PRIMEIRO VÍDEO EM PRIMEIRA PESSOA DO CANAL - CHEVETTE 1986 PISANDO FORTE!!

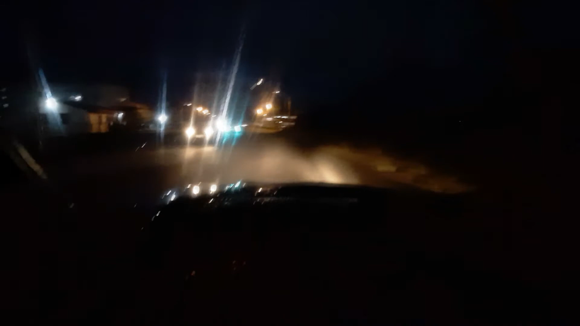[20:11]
Pra arrumar, né Deixar a gente adiante Olha os faroletes Assim, manda aquele Aquele jeto ali Que massa, né É
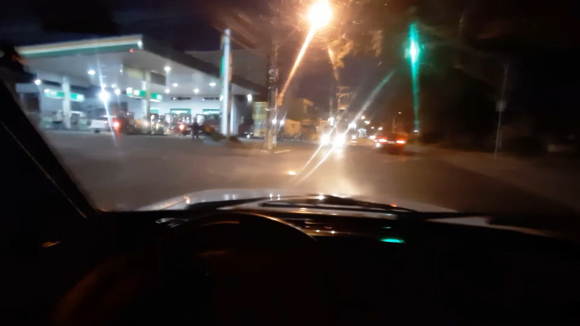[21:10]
Dá uma buzinada ali Pra ti, ó Ah, o cara parou no poço Nem viu Ô, mano Que da hora, velho Caralho, mano Deu uns 80 ali, mano E o cara me passou, velho Cê é louco, moleque Tá andando naquela motinha, velho Cê tá maluco É isso aí, gurizada É isso foi o vídeo de hoje Finalizei aí da melhor forma É Espero que vocês tenham gostado É Deixe seu like Se inscreva no canal Compartilha com seus amigos aí Beleza Pra mais vídeos